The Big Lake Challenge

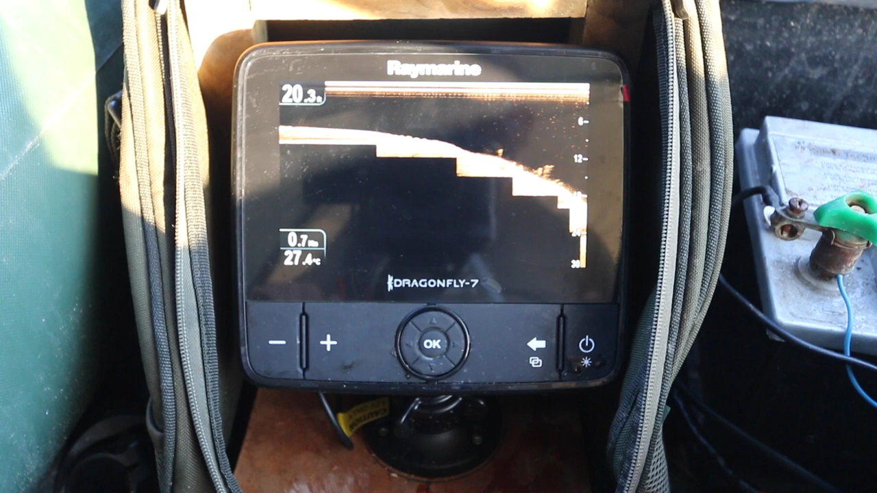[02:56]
I mean, people spend a lot of time here looking for all sorts of different features and places to drop baits, but in actual fact with Cassien a lot of the time it's the depths that are the features. And I'm not very far out from the bank here, but I'm just running parallel, which is why it looks like it's leveled out. It hasn't actually leveled out, it's just that I'm going parallel along the slope.
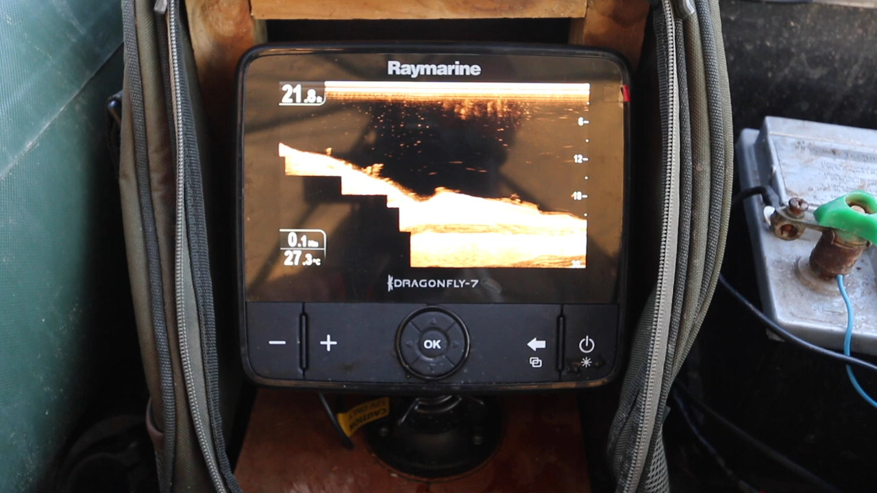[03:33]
So if I was to go further out to my right, I mean basically it just dropped all the way down to 60, 70, 80 foot, but this one, I only want it in about 18, 19 foot, something like that, maybe 20 foot, about there. Lovely hard bottom, lots of rocks down there. As I drop the bait down to the bottom, the lead,
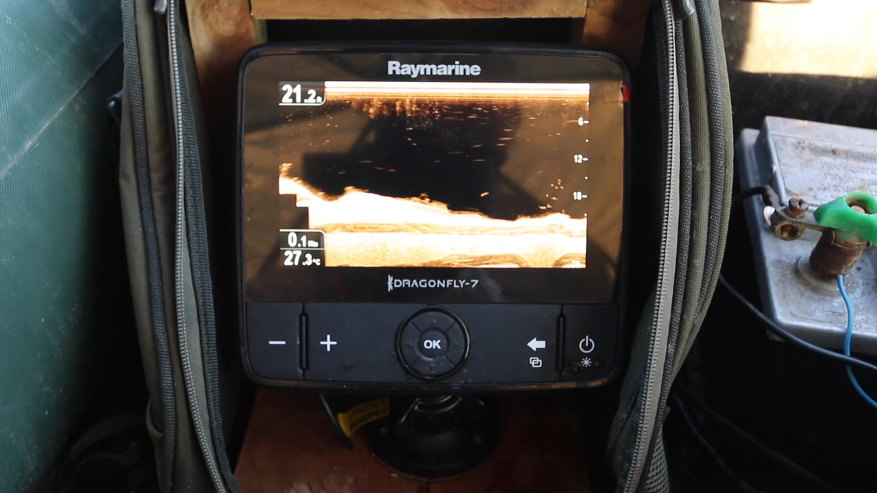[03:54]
On screen: water 27.3°C
when it hits the bottom, I can feel it's hitting rocks and stone, you know, there's a lot of stony ground down there.